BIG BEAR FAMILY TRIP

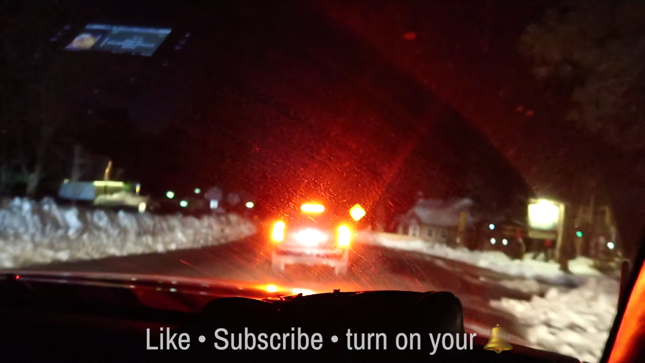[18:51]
But I want to show you guys, before this vlog ends, I want to show you guys how it looks from here to the city. Hey, damn. I've been drinking. I need to pee. Dude, why is this car so...
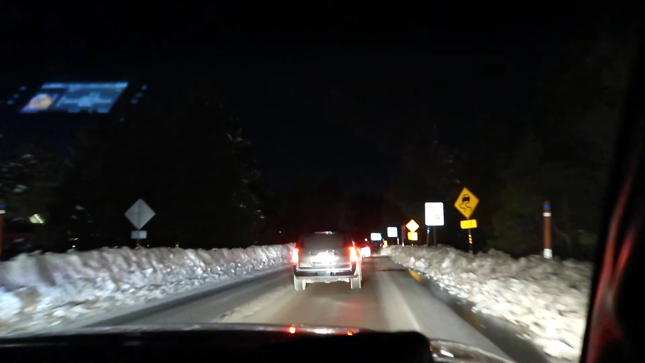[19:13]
The Honda that's on the in the front has no traffic at all. Like, at all. It's, like, clear. Oh. Okay, I'll show you guys the city right now in a bit. Okay.